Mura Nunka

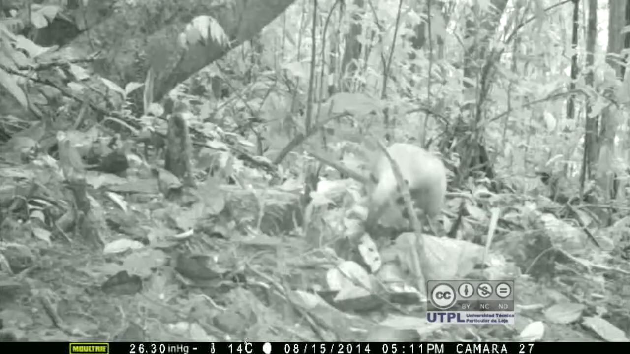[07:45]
Normalmente los mamíferos son complejos, toma mucho tiempo inventariarlos. Entonces el fototrampeo te da es una herramienta